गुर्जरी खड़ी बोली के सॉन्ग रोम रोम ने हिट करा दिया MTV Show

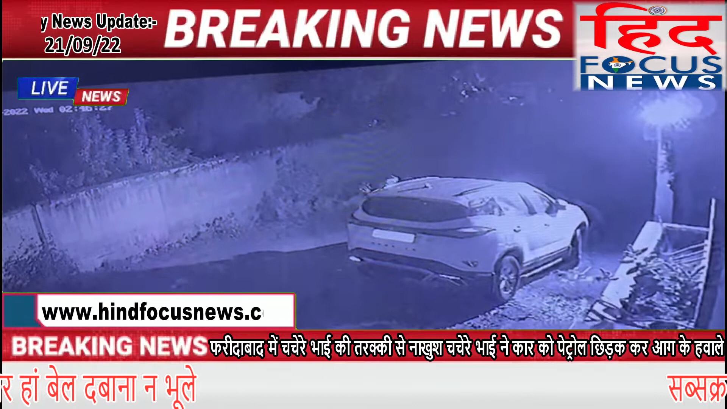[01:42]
पूरी वारदा महा लगे सीसी टीवी कैमरे में कैद हो गई फिलाल पुलिस ने सीसी टीवी के आधार पर आरोपी युवक को गिरफतार कर लिया है इस घटना को अंजाम देने वाले उसके दो अन्ने सेयोगों